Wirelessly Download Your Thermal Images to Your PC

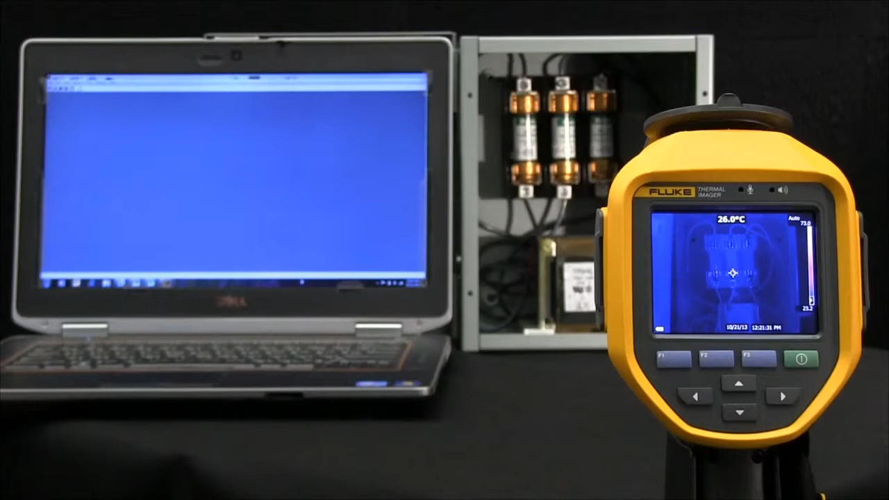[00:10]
On screen: spot 26.0°C
or 200 series thermal image camera, we need to go ahead and enable Wi-Fi on our camera first. Let's go ahead and hit the touch screen, go into settings, into wireless, and then let's turn on the Wi-Fi hotspot. Once we've established this, you'll see an icon in the upper left hand corner that says Wi-Fi. As we move to our PC, we want to make sure that we pull in that camera. In here, I've called this camera by a certain name, called the flute camera.
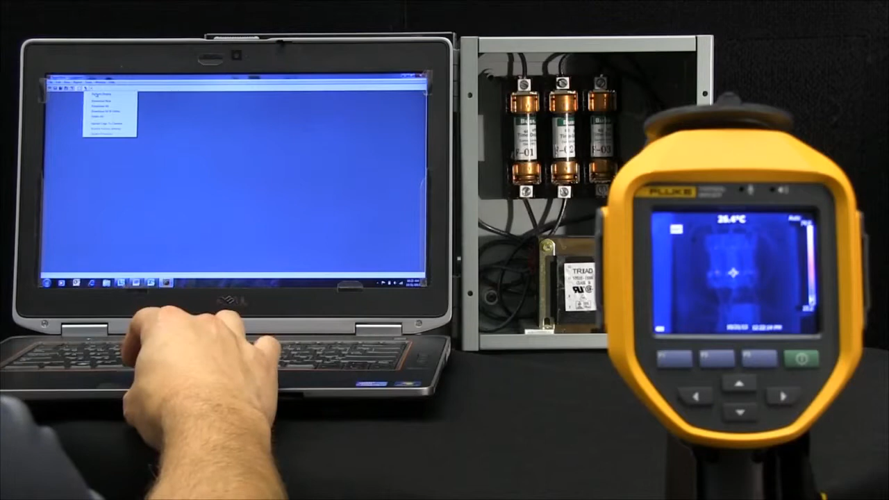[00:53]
So here if I wanted to download all my new images, I would select a location to do that, and simply transfer those images wirelessly, and thus giving us information here about when we did this, using a time and date stamp.